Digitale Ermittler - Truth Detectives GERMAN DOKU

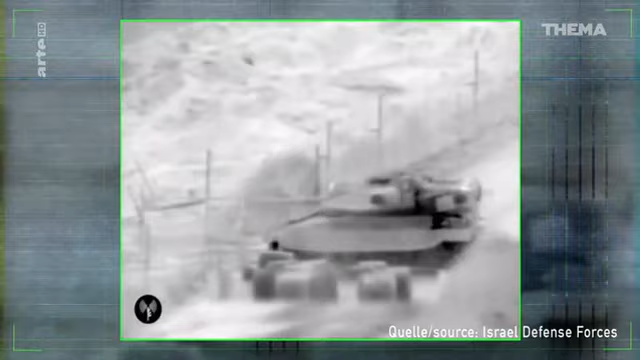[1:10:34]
Panzer, gefolgt von Bulldozern, die entlang des Tunnels gruben, bewegten sich nach Norden, Richtung Salah al-Din Street.